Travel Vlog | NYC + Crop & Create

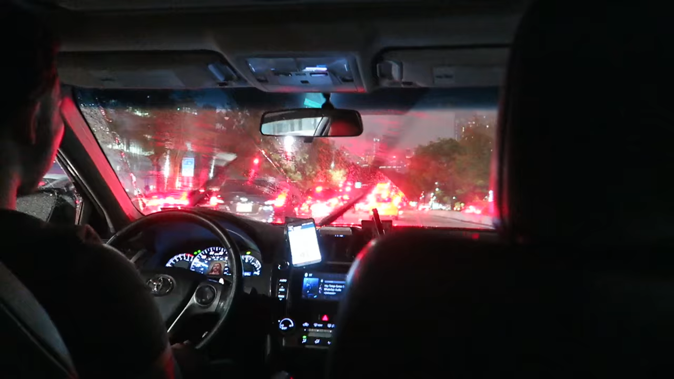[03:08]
It is 9 p.m. I'm in the Uber on my way to the hotel.